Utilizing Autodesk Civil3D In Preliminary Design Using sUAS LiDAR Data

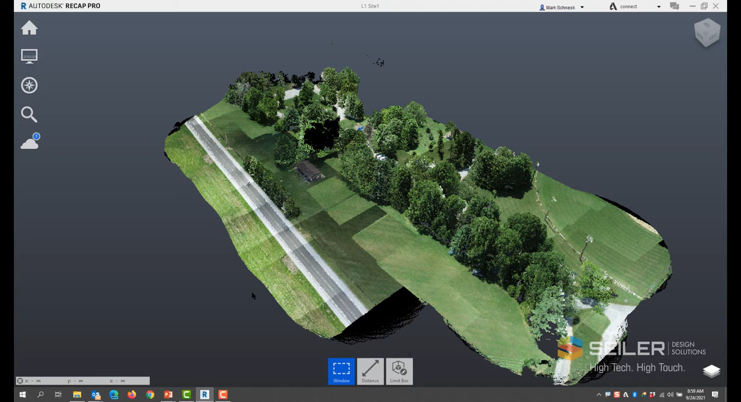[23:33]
I can maneuver around. I can rotate. I can look at the same viewing aspects that I saw in Terra. Here, I have additional tools. On the left side, I can change its look here as I showed you the different values. There's the elevation view. I can change the elevation range by my settings here.
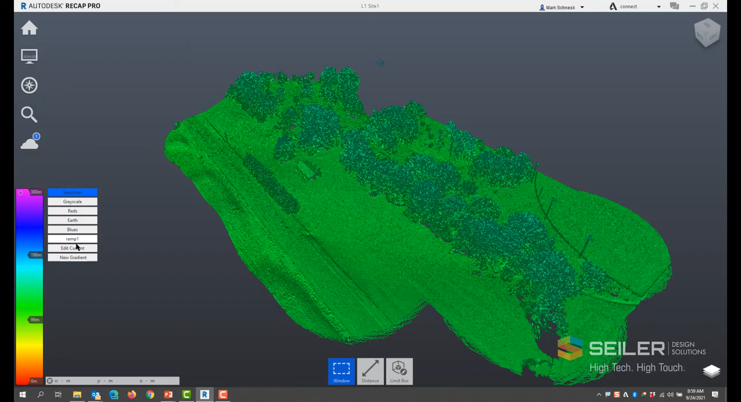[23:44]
I can look at the intensity values.
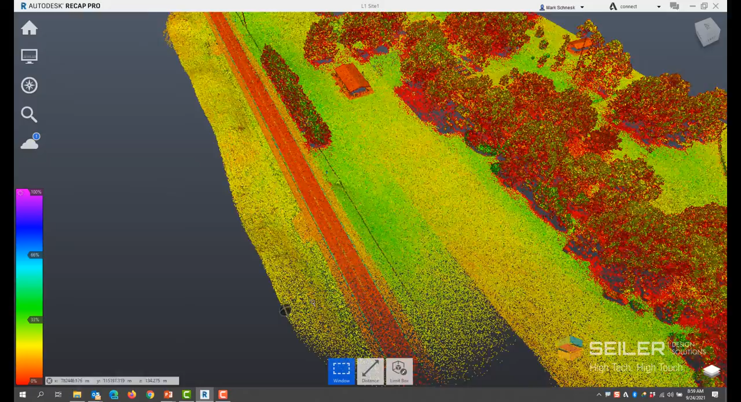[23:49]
It's using a different color palette, but I can really see it here, the differentiation between the different types of materials, especially on my pavement line.
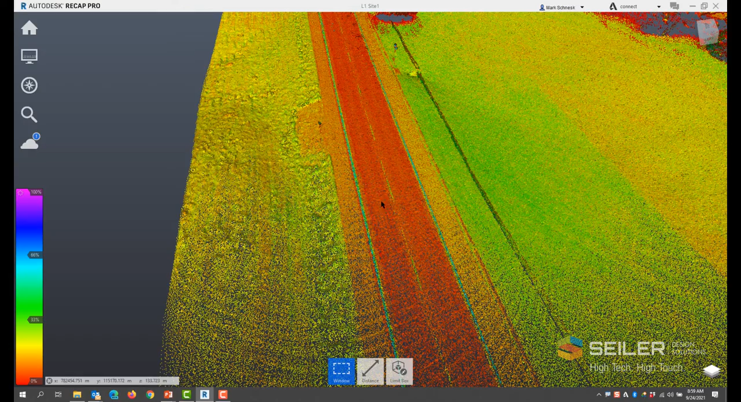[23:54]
This is going to come in handy in Civil
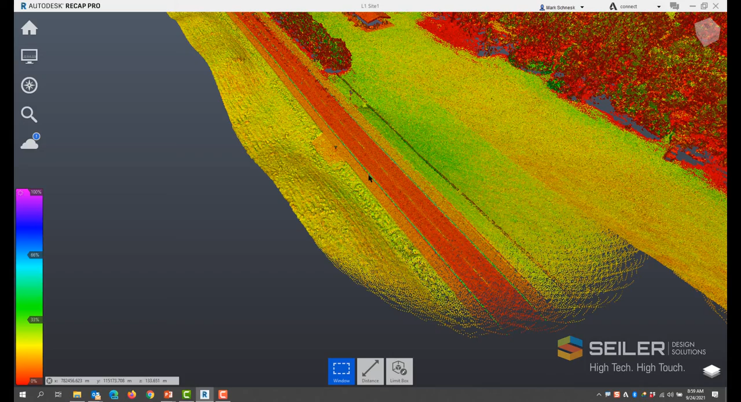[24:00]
3D and InfraWorks when I come to extract some linear feature lines. I could change the lighting to see where the shadows are.
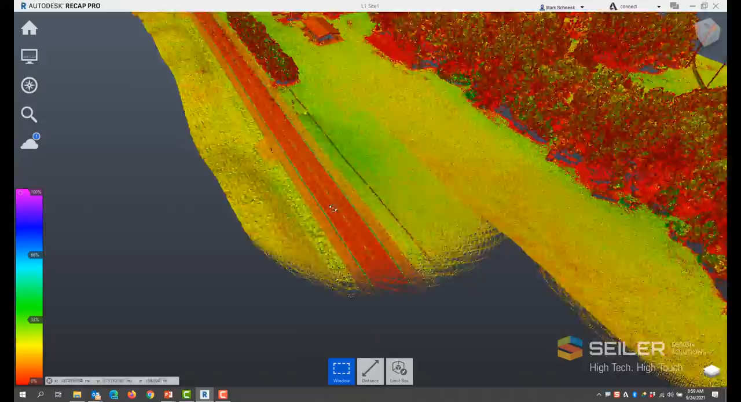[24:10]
You can see the swale there. You can see, oh, there's a,
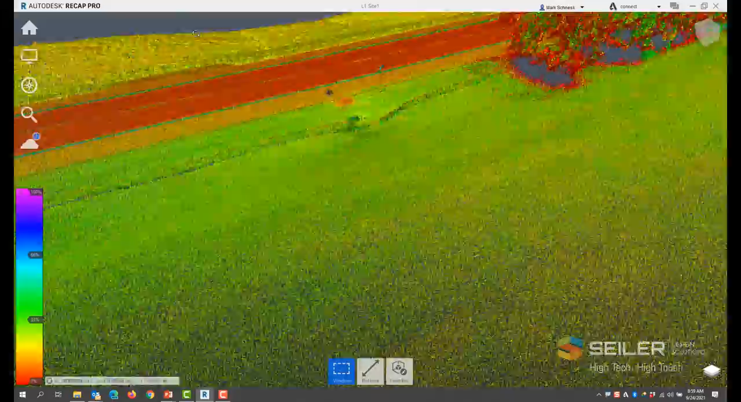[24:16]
it looks like there's a culvert opening here that crosses the road with a manhole and additional information.
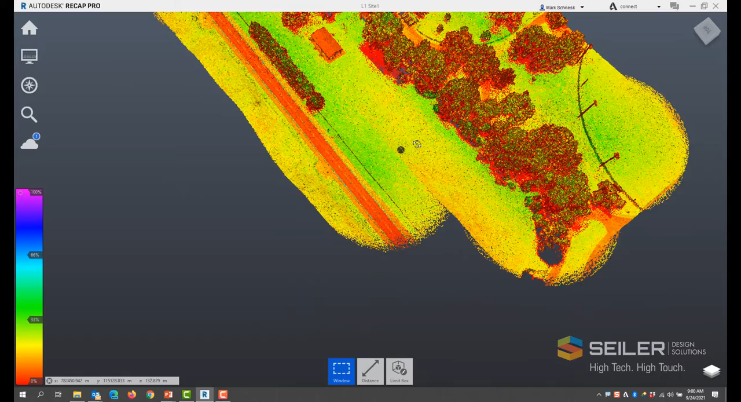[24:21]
Okay, so once I get this here in a recap, most of the times, I'm not going to do much in here. What I will do, I'm interested in this area. This is where I want to put a little park office with a little drive entrance here in a small four or five lot parking area. So I'm going to limit my model here for the ease of use. So a lot of times I'm going to model even to cut out things that I don't want.
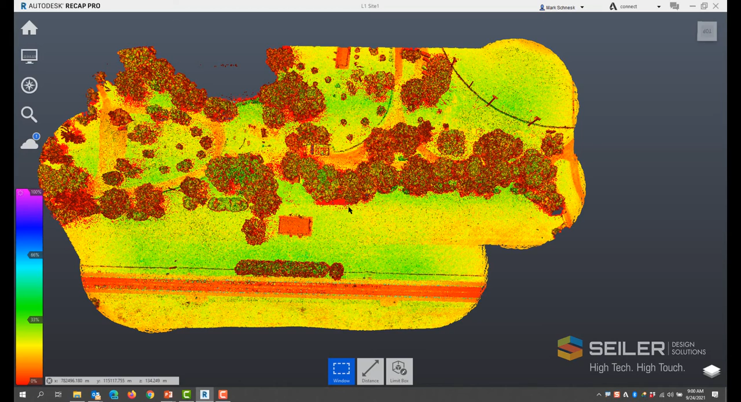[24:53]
I'll just do something simple as making a window view in recap and then clipping that data outside.
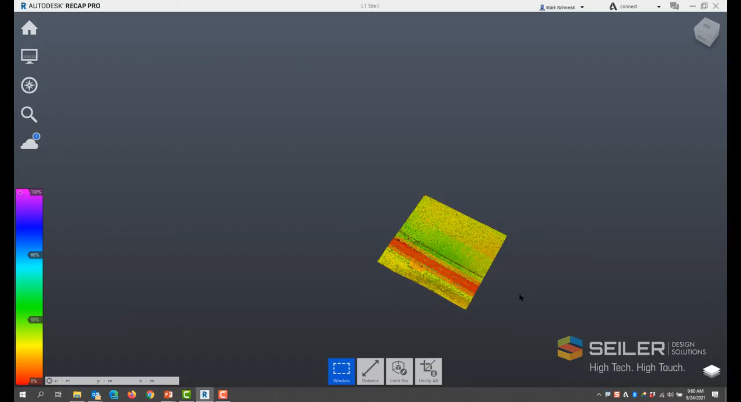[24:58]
So this is the kind of data that I'm going to look at. I'm probably going to have a little bit more.
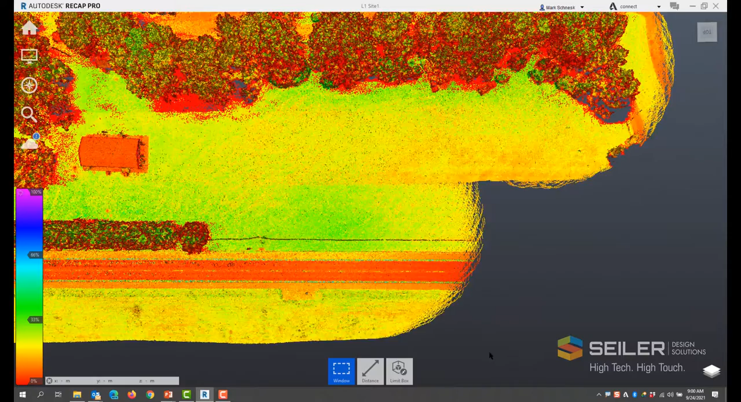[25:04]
So I'm going to unclip and I'll include some of the trees and some of the topos so we can give a frame of reference.
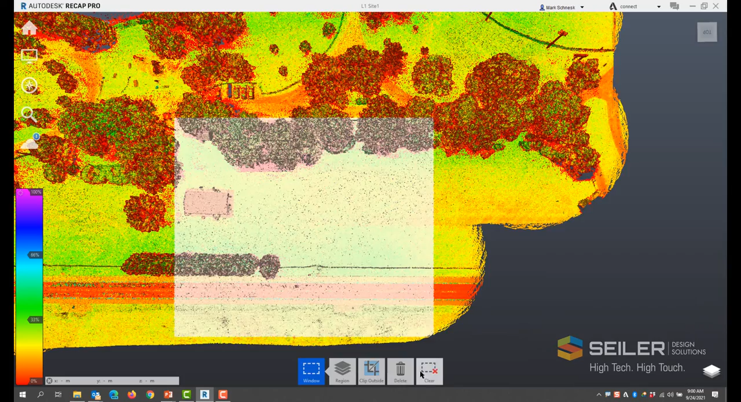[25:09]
Clip that data outside. And then once I get the area that I want, this is what I'm interested in. And what I'll typically do is go ahead and export this. So I'll hover over the home tab and recap, come down here and move to the export tool. And I'll export this out. Typically I call it, add the word clip to it. So I maintain the original.
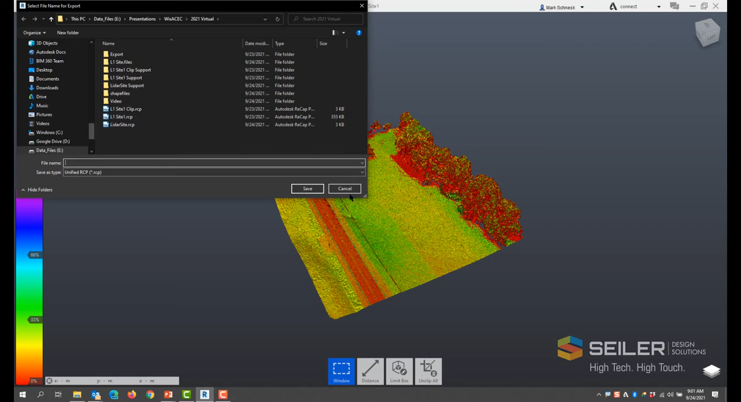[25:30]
The nice thing about recap when you're exporting or what they call consolidating is a single scan. So if you have multiple LAS files in here, you can combine them into a single. Well, it's what you see is what you get. So I don't have to worry about deleting points. I could just use this quick clip box to limit what I see. And that's what I get when I export out. So I'll go ahead and make a new file of this using that export tool.
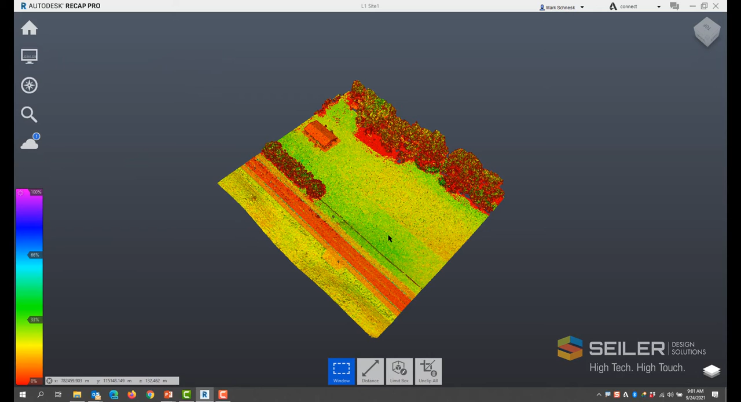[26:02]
It's as simple as choosing this tool, giving it a name, pressing the start and letting it go.
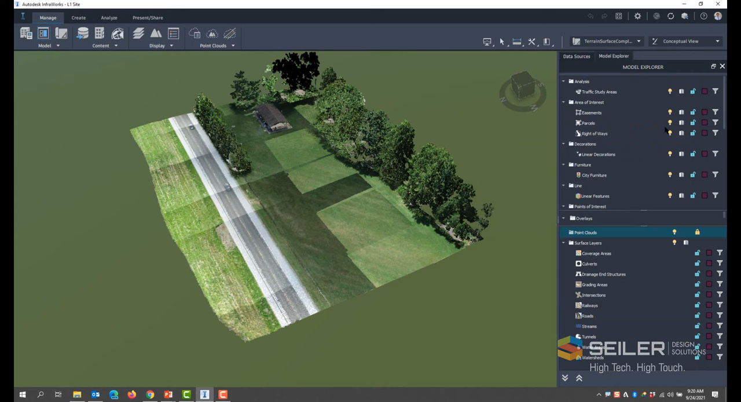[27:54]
You can see I have some overlays and terrain in my Model Explorer. I can show you what the terrain looks like. I'll go to the Model Explorer and turn off the point clouds so you can actually see the surface. Okay, and it's made a nice little overlay based upon the point cloud data. So now I'm going to use the point cloud data in conjunction with the terrain to extract linear features.
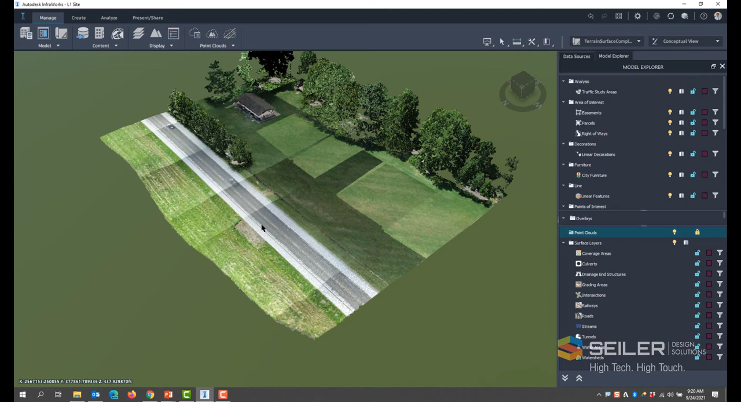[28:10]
I'm going to go ahead and extract the pavement and shoulder lines and pull out some objects here. Maybe I did additional break lines where I think I need them for the ditch lines and stuff.
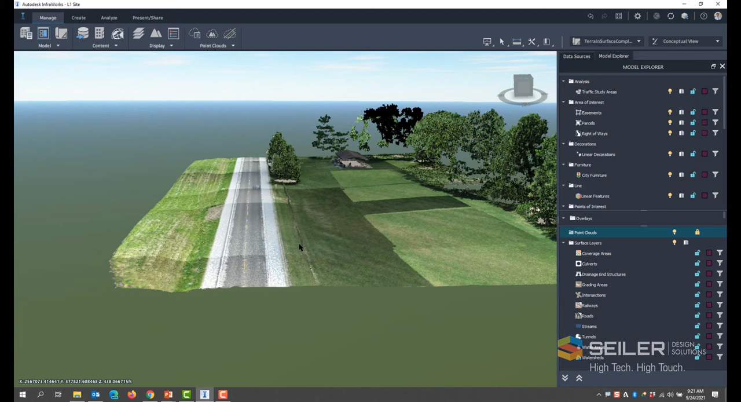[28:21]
So I can bring this into Sybil 3D and make a nice Sybil 3D surface out of that. So to do that, we're going to go ahead and set a point cloud theme.
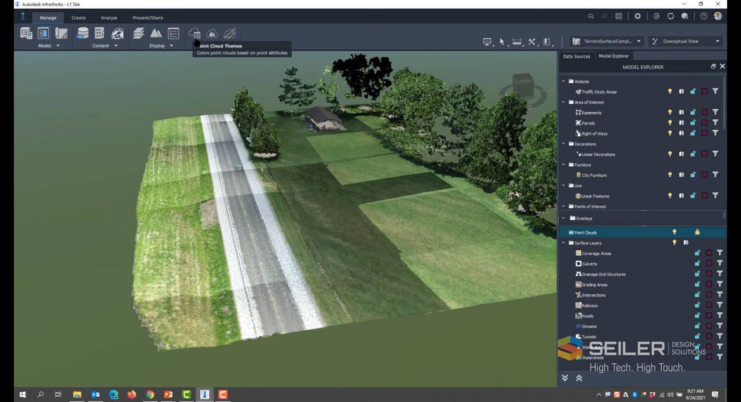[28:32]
Now, to help me along with extraction of point cloud objects, I would typically go ahead and set a point cloud theme for showing intensity. Now, I've made this up. I'll show you how I made this really quick. I've added a new point cloud theme using the green plus. I'll change the type to intensity. By default, the intensity is a black and white. I usually set this to red, to blue, and change the palette type to HSV counterclockwise.
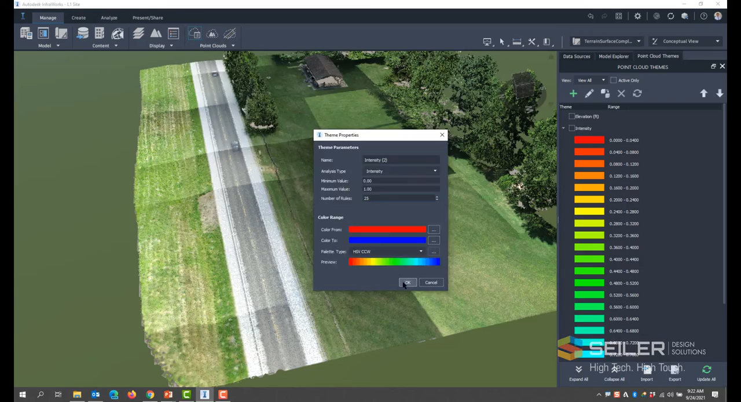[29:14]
That'll give me a nice rainbow color, similar to what I saw in recap. I'll also increase the number of rules to lay 25 to give me some more values. And that will give me a nice point cloud
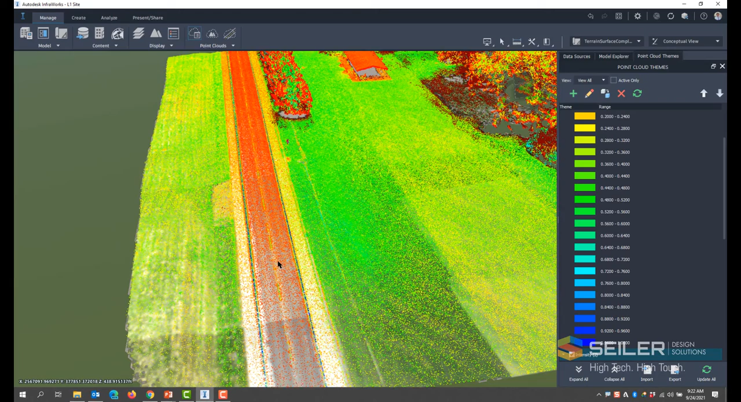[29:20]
intensity themed visualization that I can use when I'm extracting the linear features. Okay. I'll then make a view style called extracted view. And what this view style does in Infoworks is I turn the terrain opacity way down. I also get rid of the sky and brightness and basically any of the rendered items.
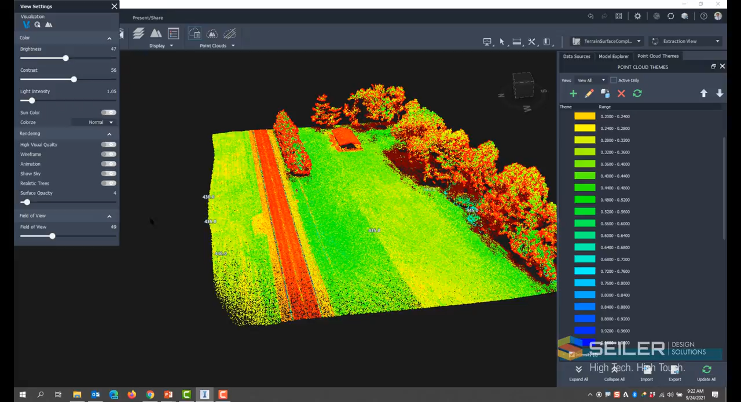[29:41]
So all I'm dealing with basically are the point cloud and the terrain. You can barely see it. If I turn it up, you'll see it below there. I'll turn that down because the linear feature extraction requires both points and the terrain. This gives me the best of both worlds. I'll leave the contours turned on as a frame of reference, especially when it comes time to extract things like ditch lines or something like that if I feel I need to extract that additional information.
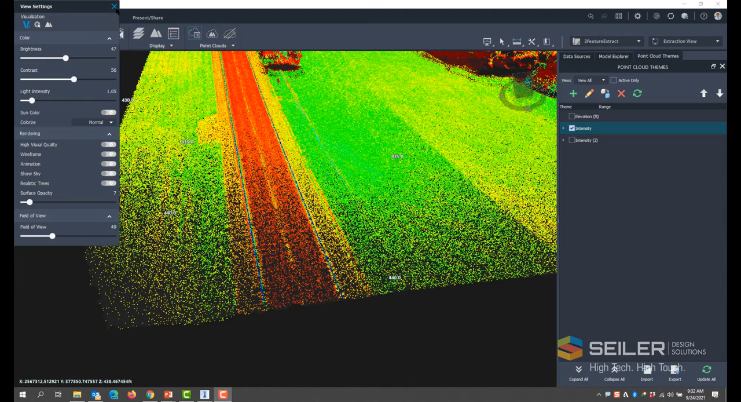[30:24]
All right. To start my linear feature extraction, I'm going to choose the linear feature extraction tool up here. I'm going to turn off my view settings so you can see better under the manage tab. So once I start this, you'll see I have my dialog box right here. I can move it around the window. First thing I'm going to do is choose a style. So like the first thing I'm going to extract maybe will be these pavement striping. So I'm going to choose a manual style. So when I export this out into Civil 3D, it's going to come out as shapefile data into 3D polylines.